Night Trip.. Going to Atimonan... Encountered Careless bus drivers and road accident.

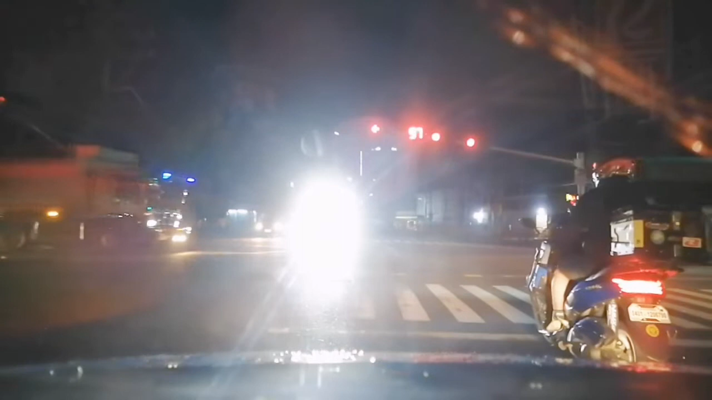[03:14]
Tagaytay silang yan. At yung isang kasalubong natin sa kabila, ang taas ng ilaw ayaw magbaba,
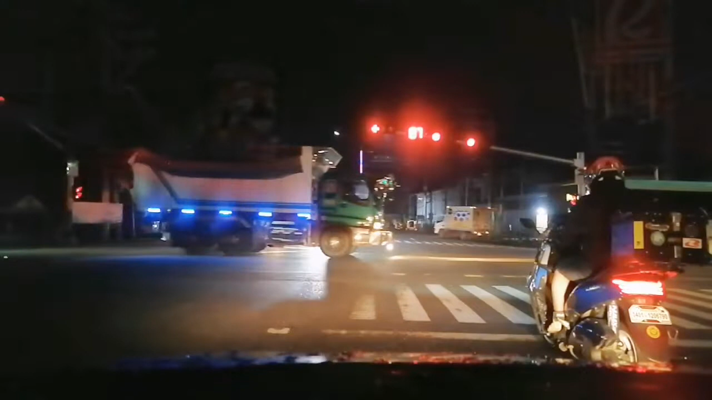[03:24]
parang bulag siya. Yan ang lakas ng ilaw guys, sakit sa mata.
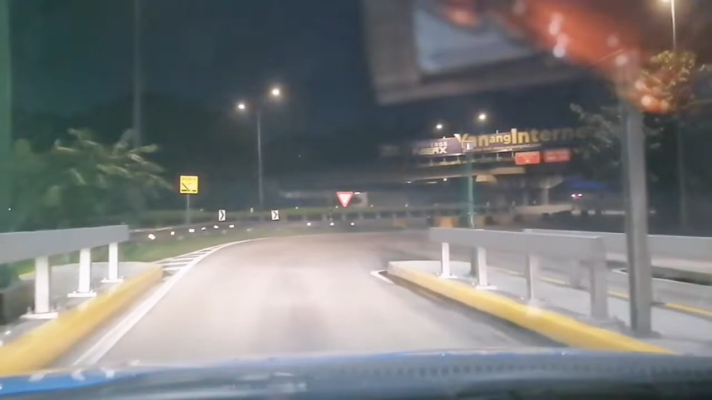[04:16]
At papasok na tayo ng S-Legs.
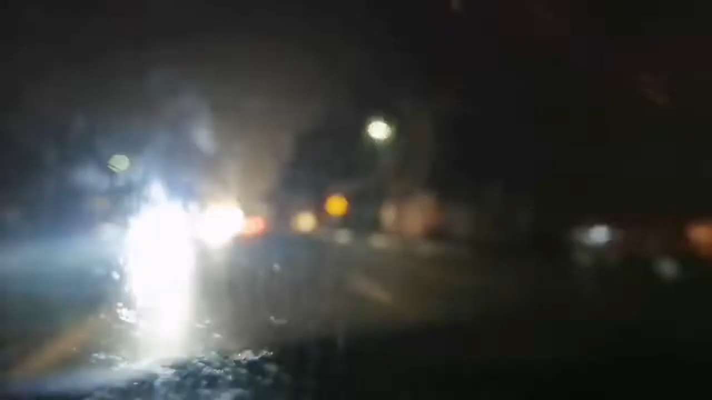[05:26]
San Pablo at maulan. Kali kanina pa naulan tayo sa
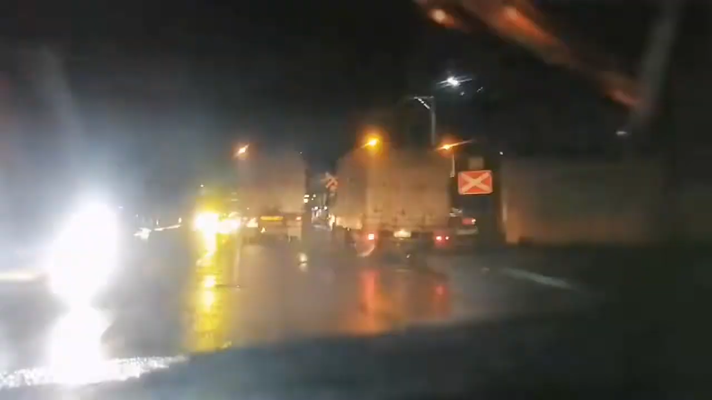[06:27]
Puro truck. Yan lang ang ano natin yung nakakabagal. Careless na pala.
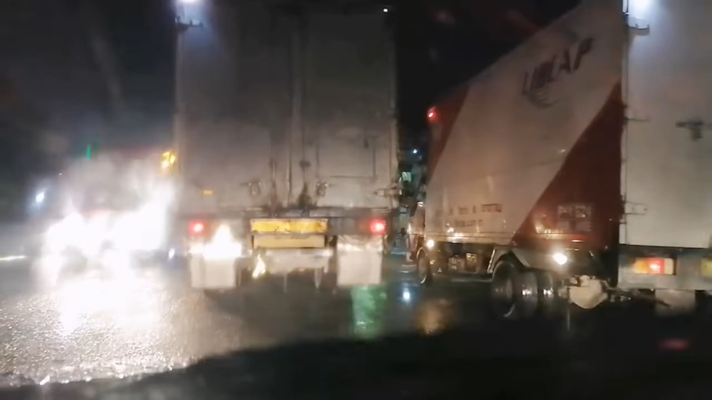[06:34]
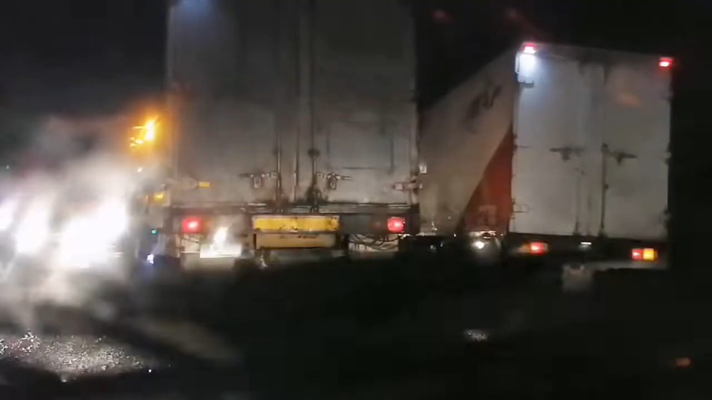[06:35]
May malalim dito, babes.
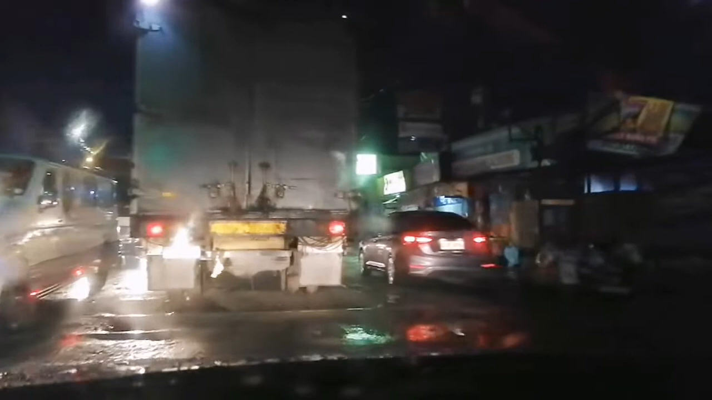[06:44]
Hindi ka na makakaiwas. Lulubog pa rin tayo.
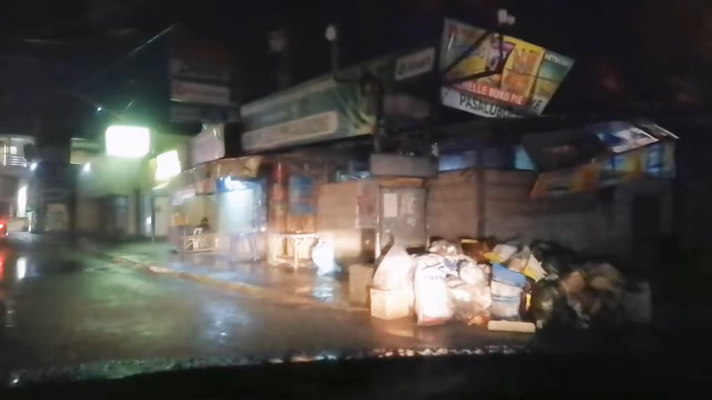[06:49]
Nakabiktima yun eh.
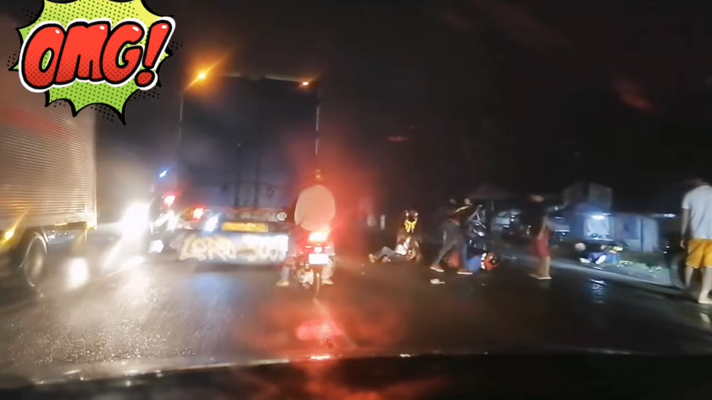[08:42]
Saka motor yata. Yun, may nakahiga doon sa kabila.
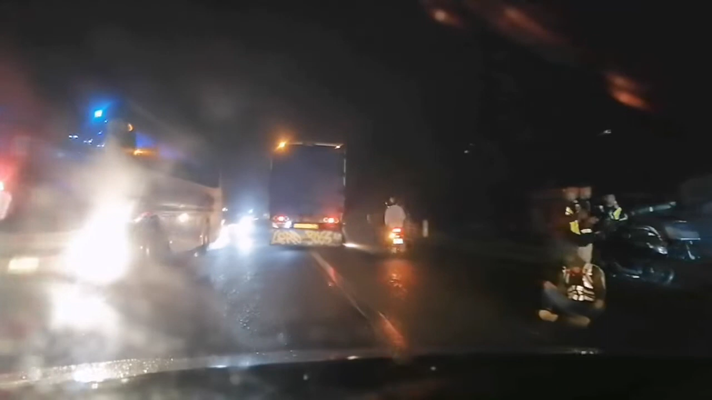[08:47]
Yan. Nag-iingat kasi madulas. Ang dami sila. Dami nilang aksidente. Bas ha?
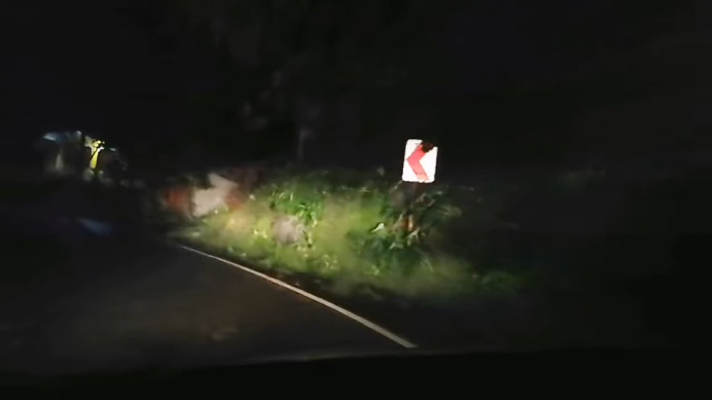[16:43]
Sa dinadaanan mo. Nandito yung mga lubak eh.
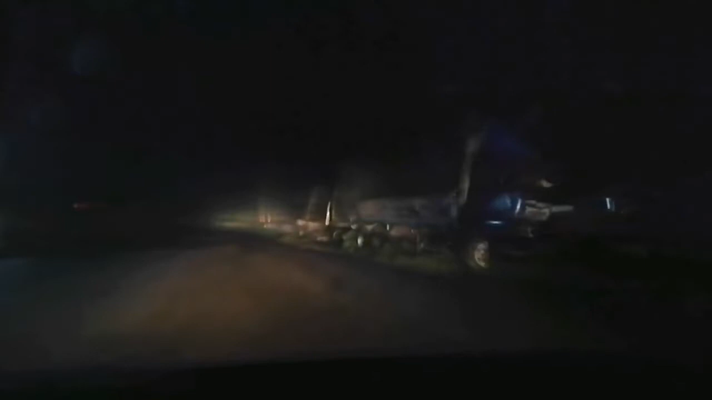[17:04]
Nalandaan ka na lang. Ang dami talagang bulsutan. Ukay-ukay na eh. Malalim. Malalim ba dyan sa kaliwa kaysa dito sa dinadaanan mo? Malalim nga lahat.